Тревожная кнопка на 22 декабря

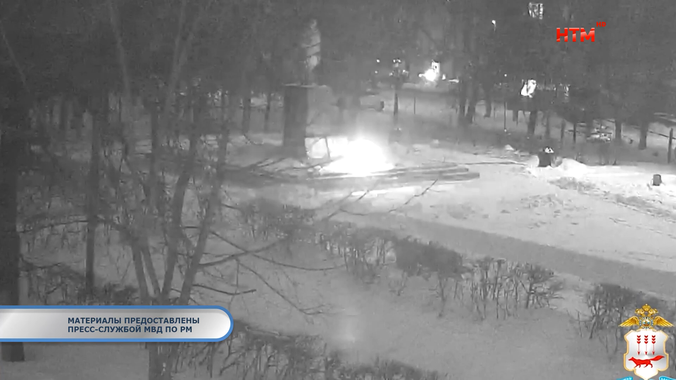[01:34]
Инцидент произошел вечером 19 декабря в Розаевке на улице Маяковского. Камера видеонаблюдения зафиксировала, как мальчик, подойдя к памятнику советским солдатам, бросает снежок в огонь.
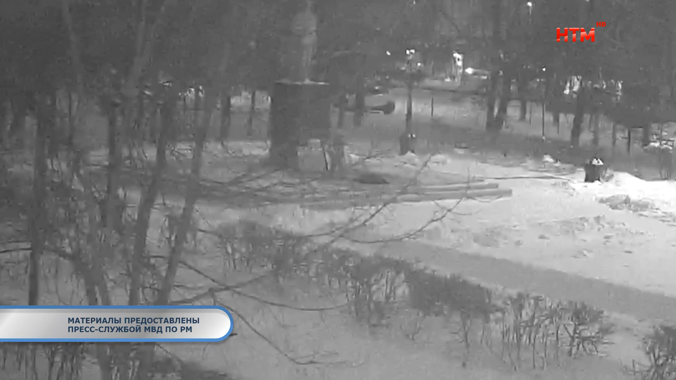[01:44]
И спустя некоторое время пламя гаснет. В ходе проводимых мероприятий полицейские установили участника инцидента. Им оказался 10-летний подросток.